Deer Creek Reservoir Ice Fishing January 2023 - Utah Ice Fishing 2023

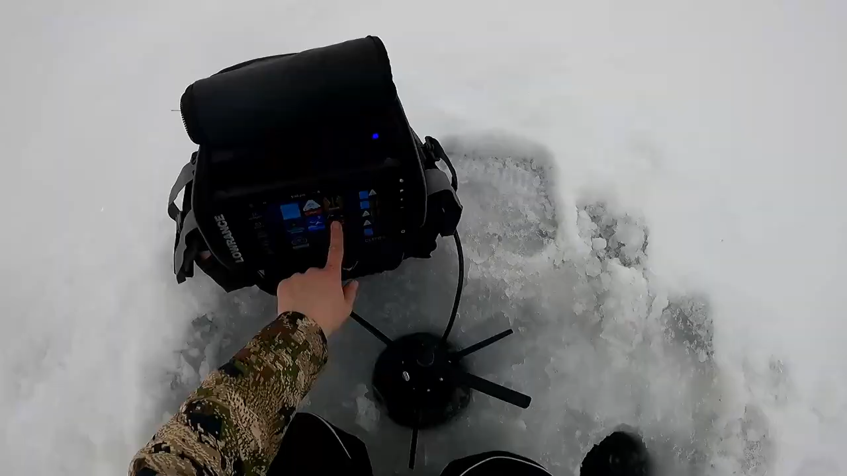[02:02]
let's get my life sonar up and going here oh and there's something suspended cool already marking fish
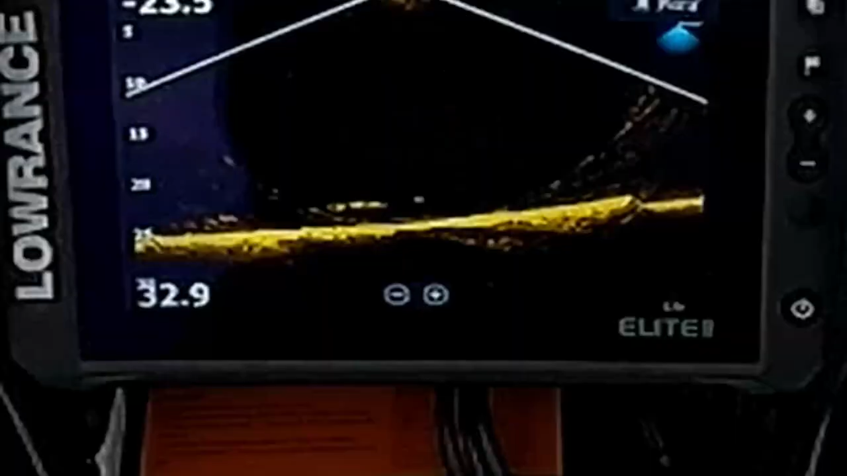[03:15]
oh my gosh yeah that's just got to be school
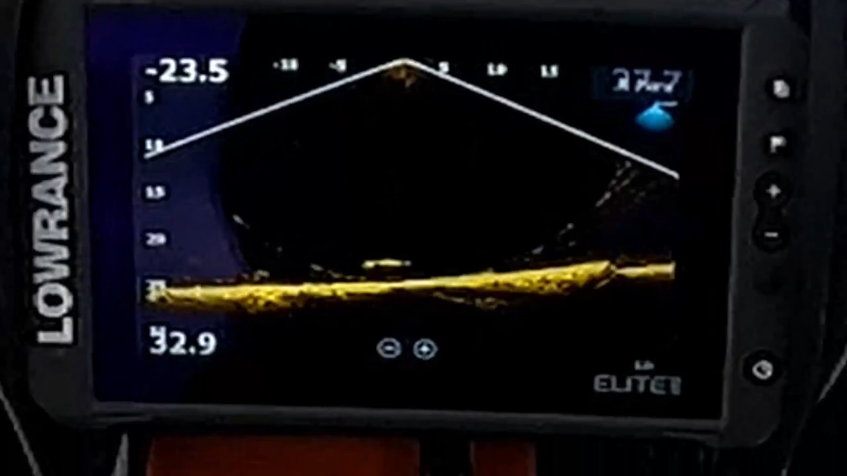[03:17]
trout right look at all moving from the left oh that's a school of perch that's got that's what that got
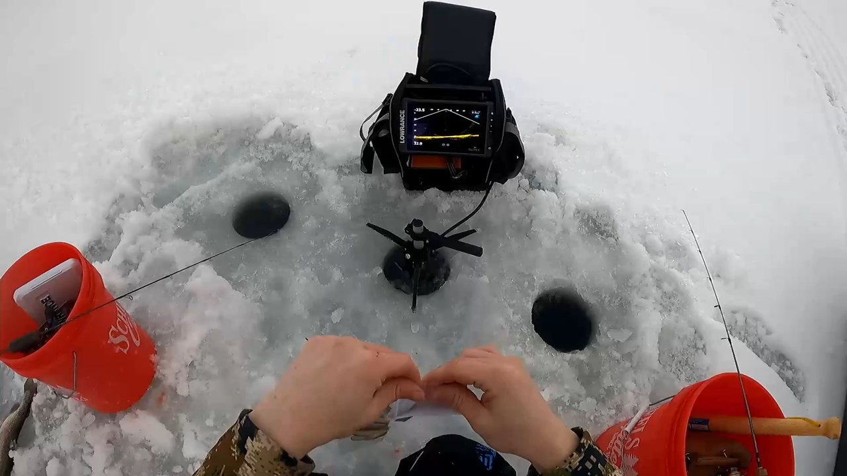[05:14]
little pack of these here uh without hooks in them so we can throw that ball head on there with that chartreuse on it and just give a little extra pop down there get the catch the eye of these fish we'll tell you what guys that doesn't look like trout candy i don't know what does i think it's gonna hammer them send that bad boy puppy on down there there's some fish coming in from the right ooh something going up to this something going up to this i got fish on both these got one on that no he popped off shoot shoot dog okay well i just lost one on
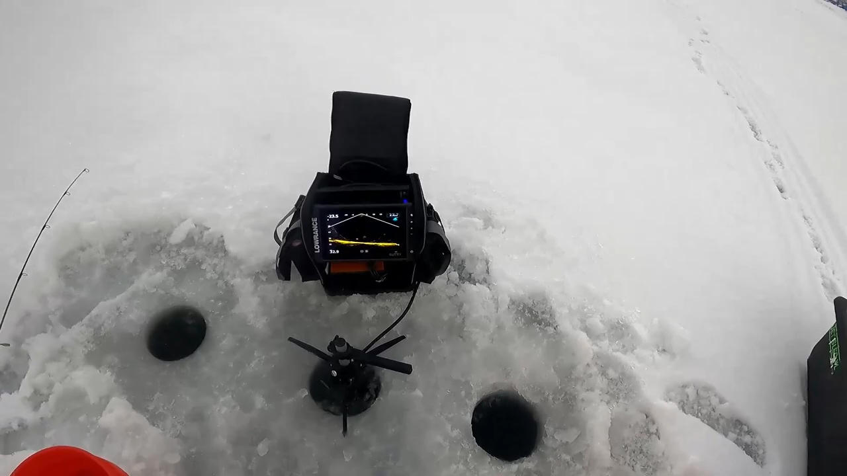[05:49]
oh he snapped off got one on this one though how that's cool no i lost that one too shoot shoot oh no he's still there he was just coming up with it oh my gosh
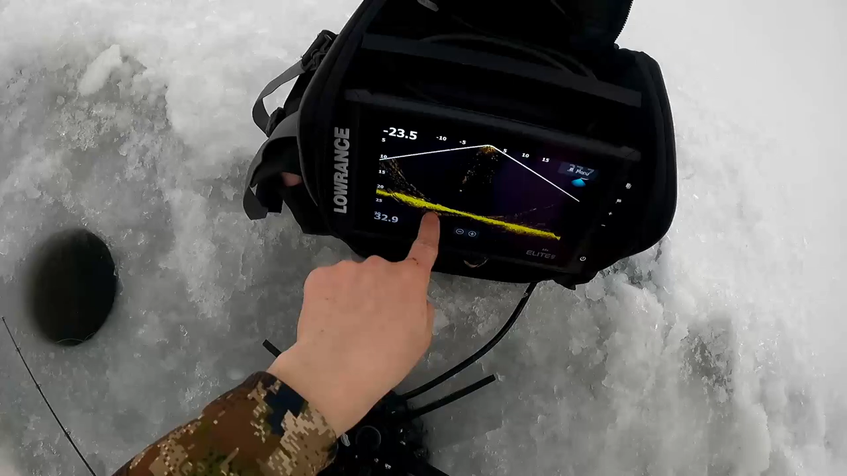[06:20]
there's a school i'm right there hugging the bottom come on get down there get down there oh here they come here they come shooting up to it oh i'm so gonna get a fish on this jig oh he nibbled nipped it nipped it nipped it these fish don't even know how to do they are
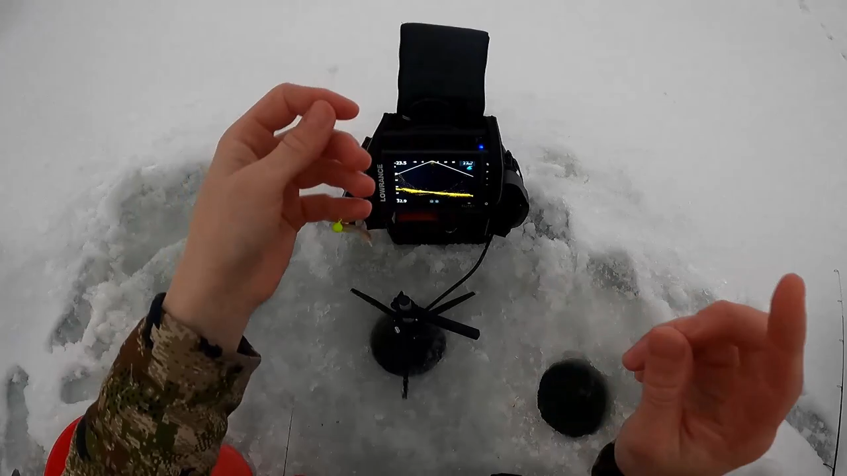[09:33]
catching lures i'm marking more fish down there and also while you guys are at it if you want to go help support a local father and son business local